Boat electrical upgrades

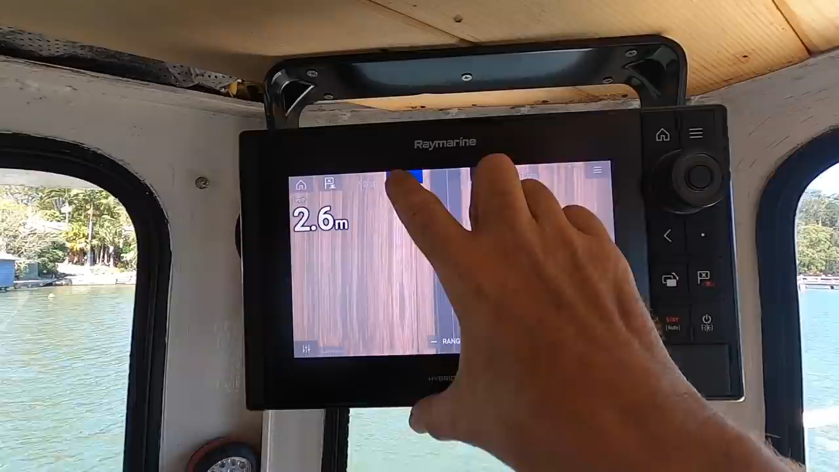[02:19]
On screen: depth 2.6 m
So I am going to do a GPS position,
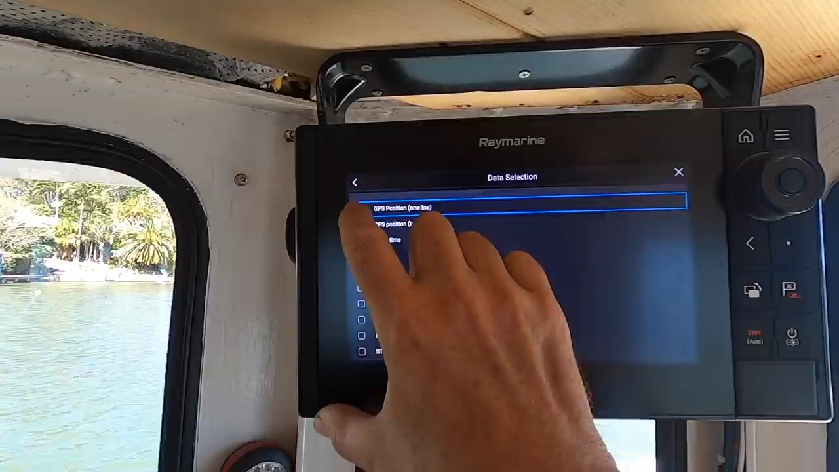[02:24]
one line I think.
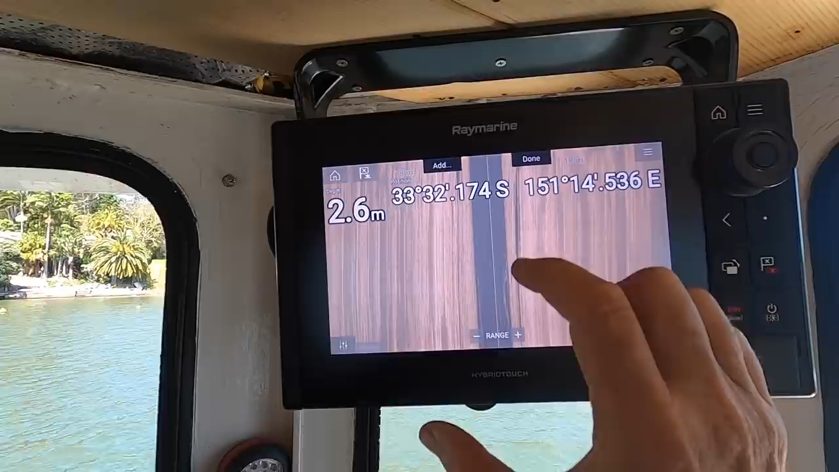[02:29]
On screen: depth 2.6 m
A little bit in the way, but I think the nice thing about this is when I've got a recording and I see something on the sonar on the recording,
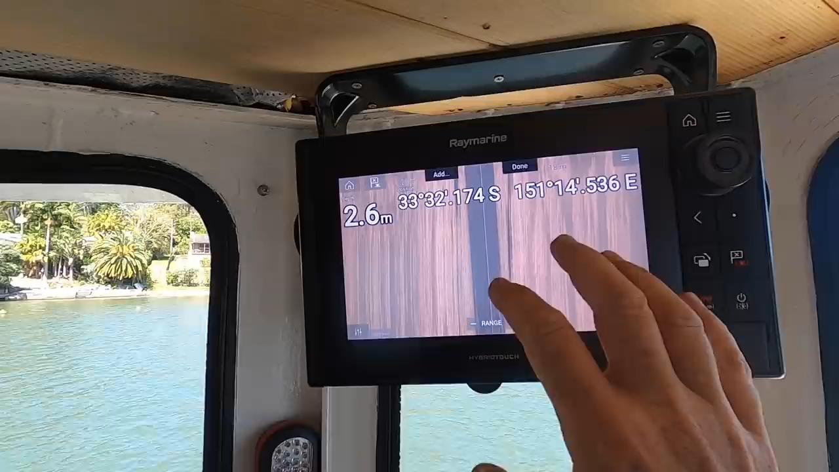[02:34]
On screen: depth 2.6 m
even if it's back home, I'll know where it was.
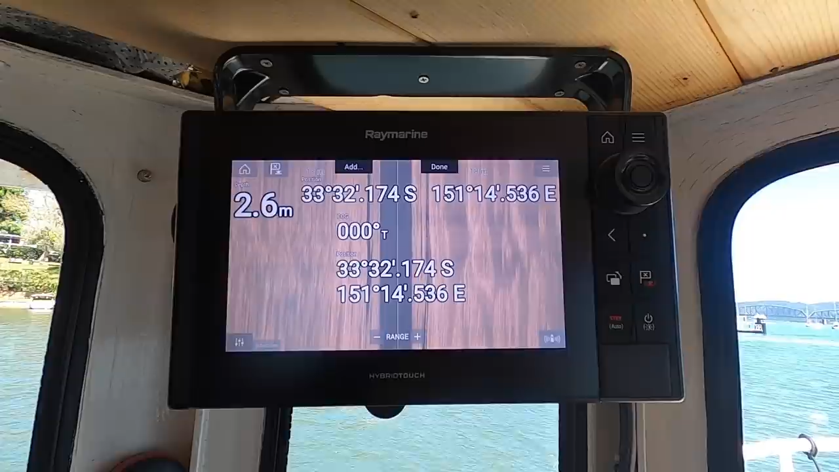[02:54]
On screen: depth 2.6 m
Is that better? Add four overlays.
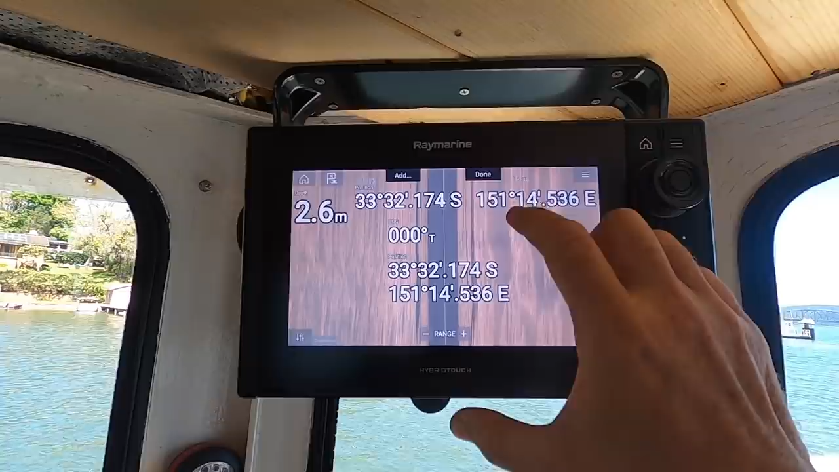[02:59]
So, oh you can move them, excellent.
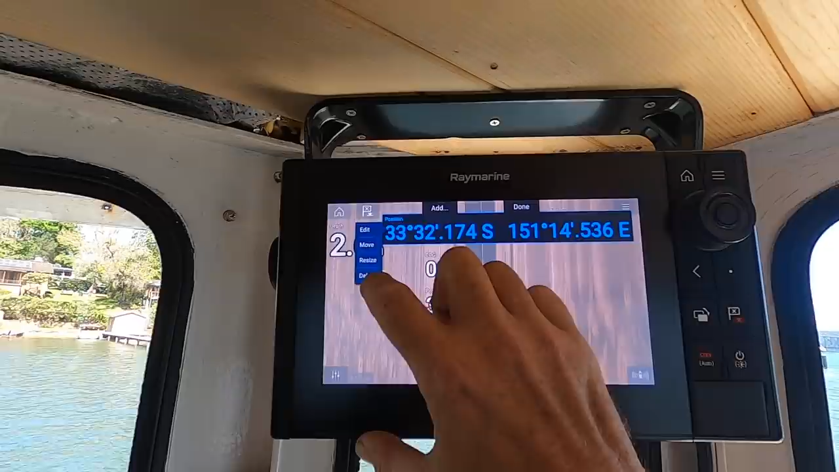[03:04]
Alright, so let's delete that one, yep.
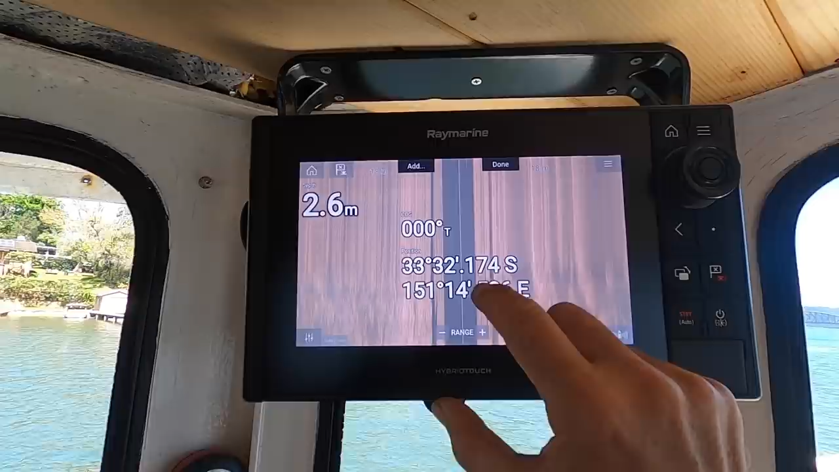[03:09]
On screen: depth 2.6 m
Let's put that, where do we want it? The centre is kind of good.
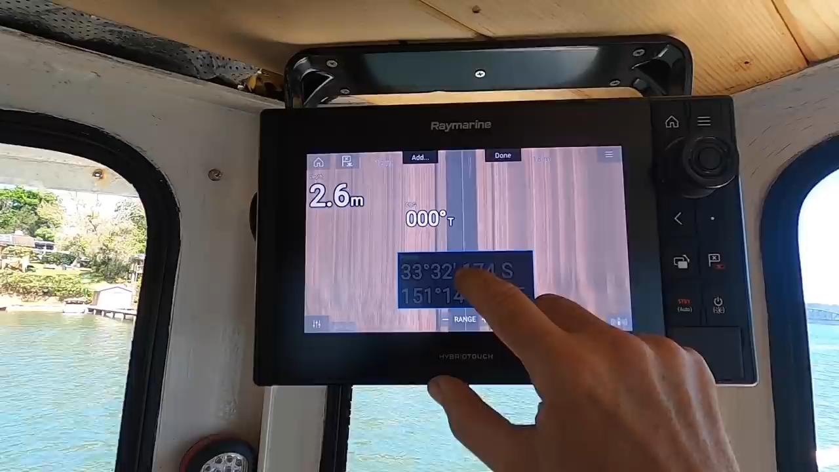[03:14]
On screen: depth 2.6 m
Maybe this one, put up here.
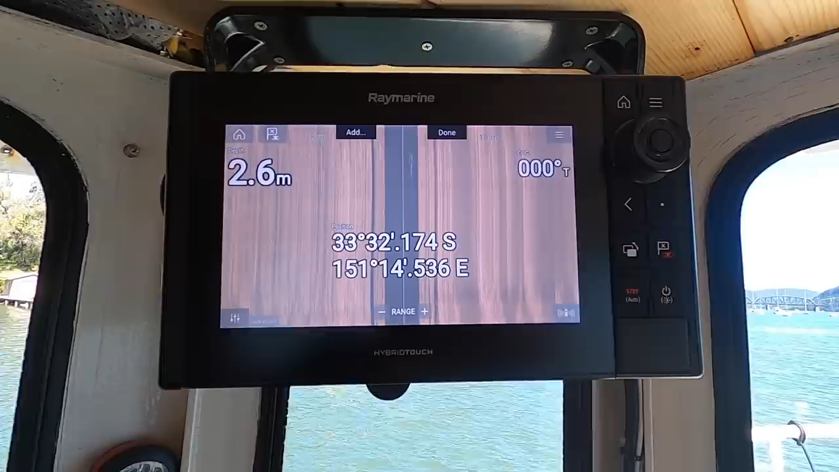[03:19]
On screen: depth 2.6 m
We'll try, we can always move it, but that data will be saved in the recording now.
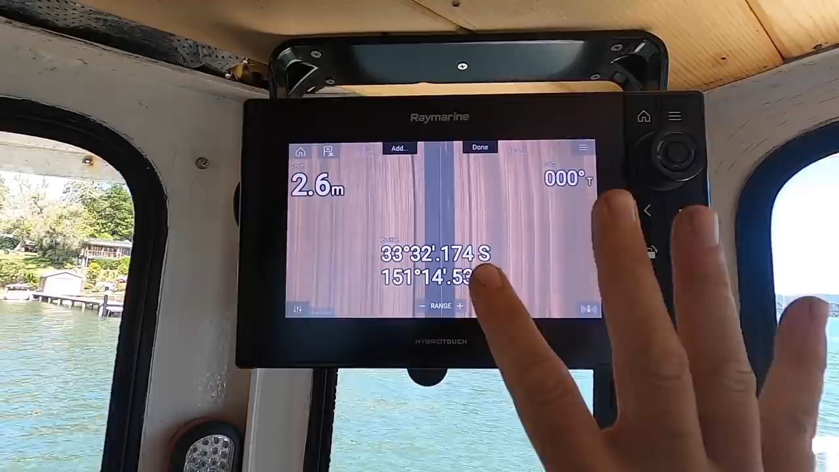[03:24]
On screen: depth 2.6 m
The way I record this, as you can probably tell, is just mirror it to my phone using the Raymarine app, and then just do a screen record on the phone.
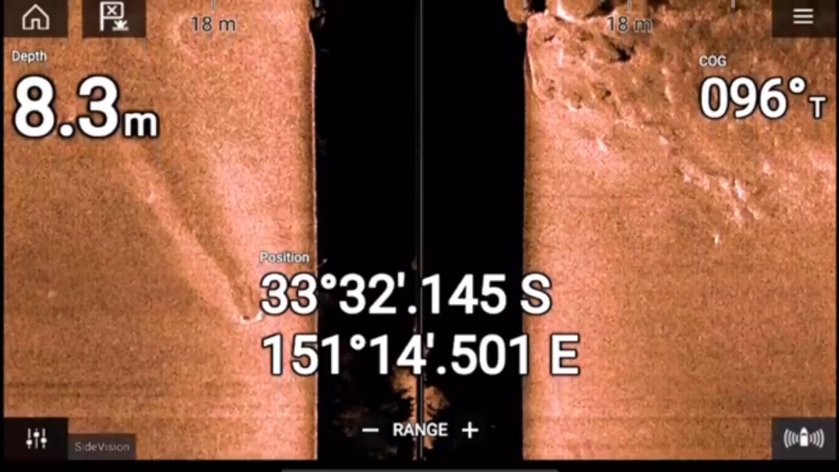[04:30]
On screen: depth 8.3 m
Just adding waypoints, I'm not even going to name them. No idea what they are, so. These are the tracks from the sonar scanning.